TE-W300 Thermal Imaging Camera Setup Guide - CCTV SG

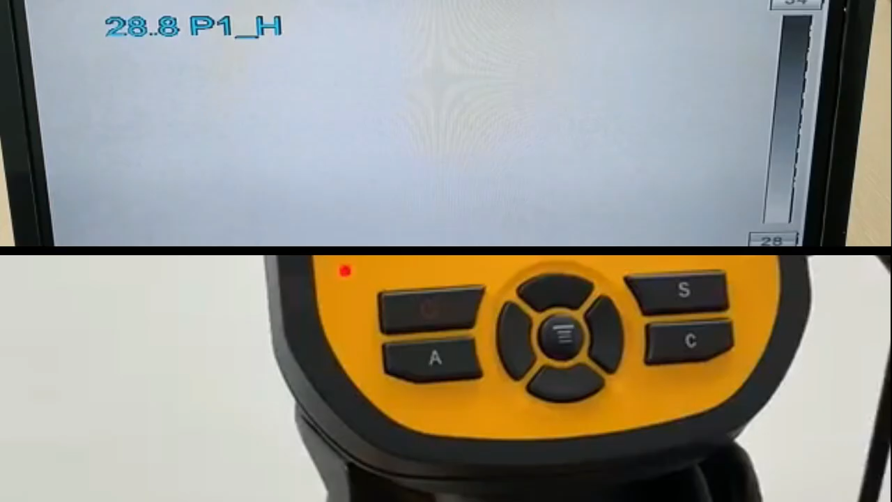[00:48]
Okay, once the device has turned up,
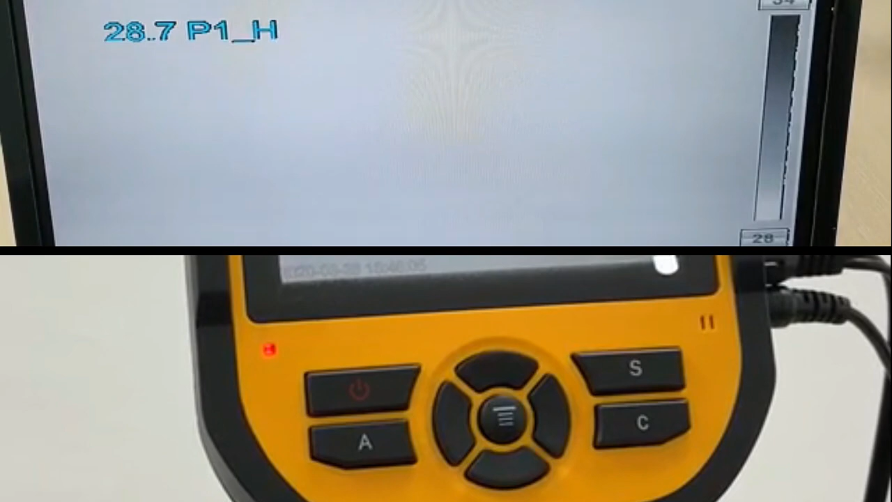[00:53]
you can see a color chart on the right side of the screen You can press A 2
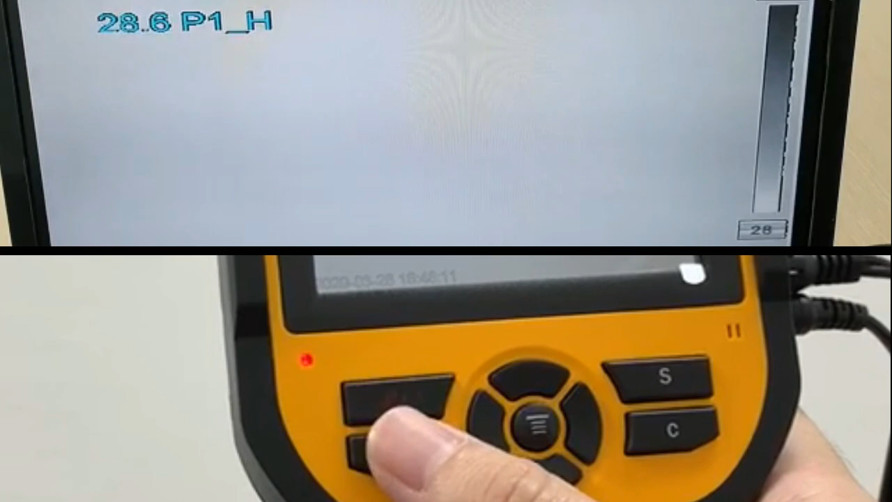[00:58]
times and you'll see that the selection is on the chart and
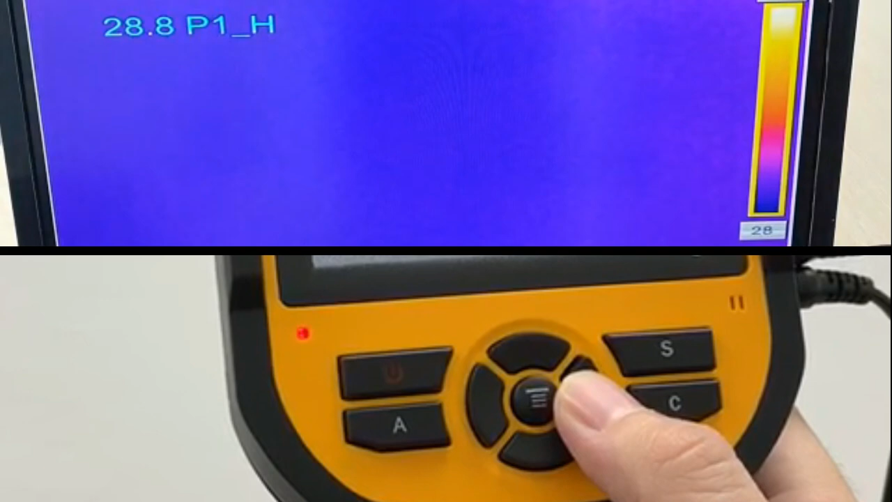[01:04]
you can switch to the color you prefer We will recommend yellow for easy reference
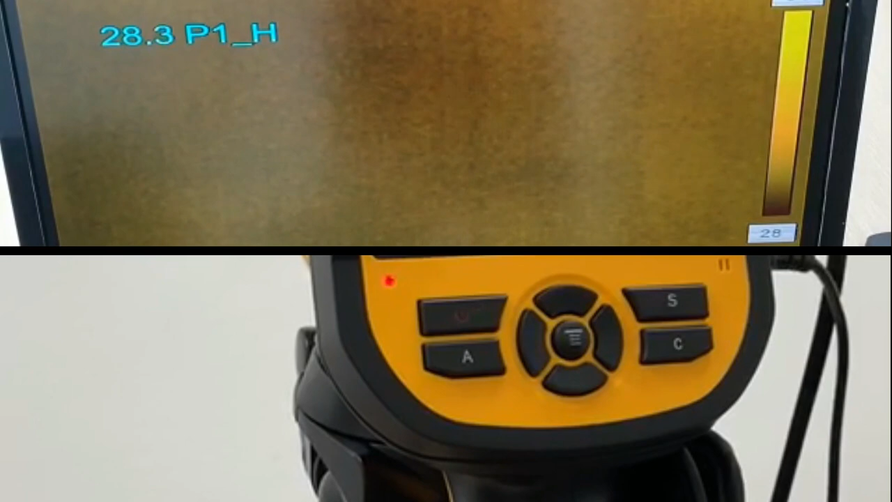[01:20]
So after setting your color sheet, you go to the settings by pressing the middle button and go to settings